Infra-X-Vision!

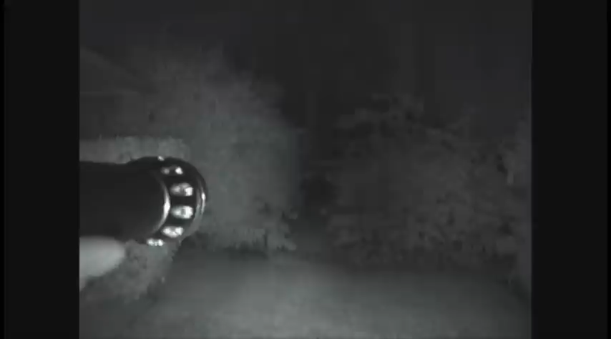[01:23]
It lights up a huge area. Answer the normal eye. No one would be able to see it or you.